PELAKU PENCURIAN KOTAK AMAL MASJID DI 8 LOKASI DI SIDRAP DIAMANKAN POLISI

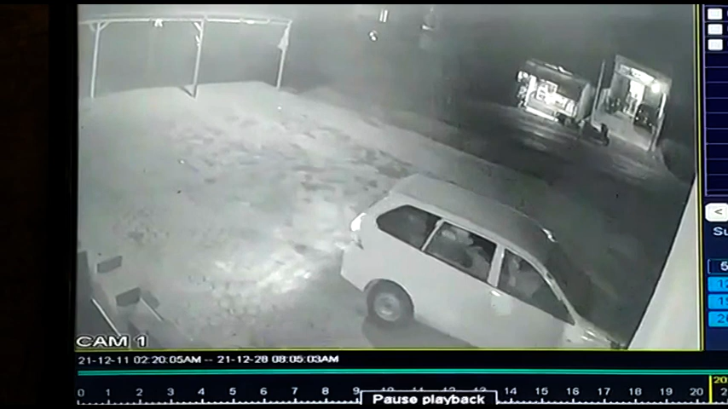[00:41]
Dari rekaman CCTV tersebut, dua orang terlihat mengangkat kotak amal keluar dari dalam masjid dan menguras isinya.